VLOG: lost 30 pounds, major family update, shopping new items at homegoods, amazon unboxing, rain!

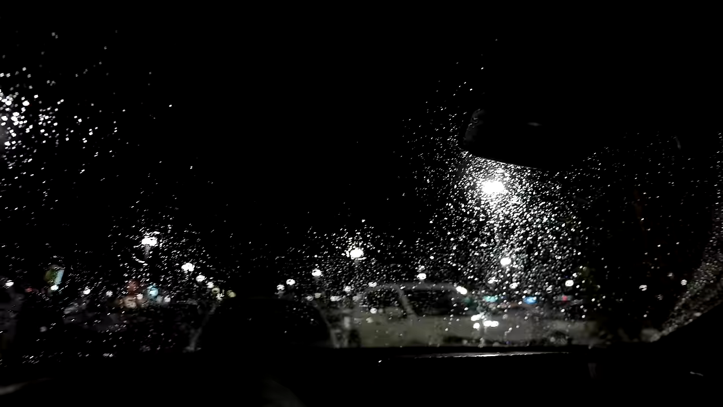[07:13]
I don't know if you guys can see, but it's raining so much. I've been stuck in my car for like the last 20 minutes just sitting here talking to Michelle on the phone.